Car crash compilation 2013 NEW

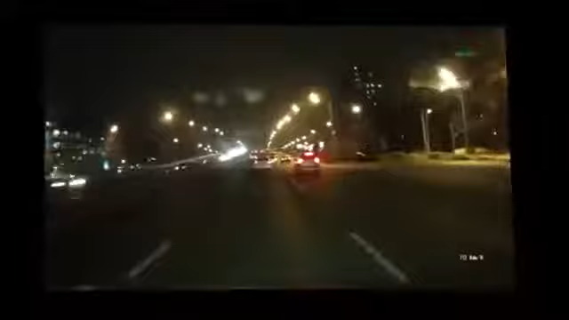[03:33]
Чем, как всегда, распашки, где работаешь. Ух, ёб, ты видела? Да ты что, останавливаешься? Охренеть!